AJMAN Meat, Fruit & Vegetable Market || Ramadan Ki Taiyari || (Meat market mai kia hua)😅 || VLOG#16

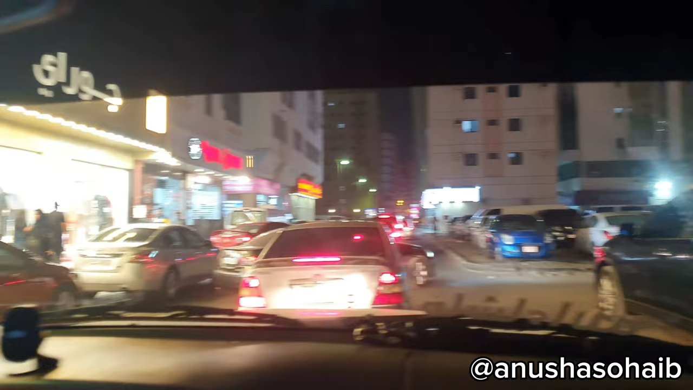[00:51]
और ये देखें रशी रश, आज हम जा रहे हैं रमज़ान के लिए शॉपिंग करने। और क्या क्या लेने वाले हैं हम गोश्त,
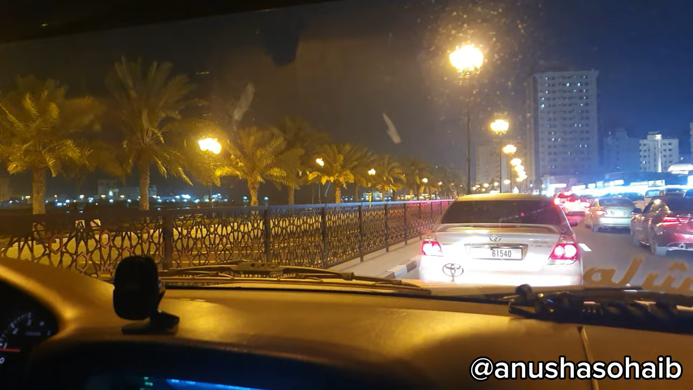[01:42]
ट्रैफिक कितना ज़्यादा है, जगह जगह सिग्नल बंद है।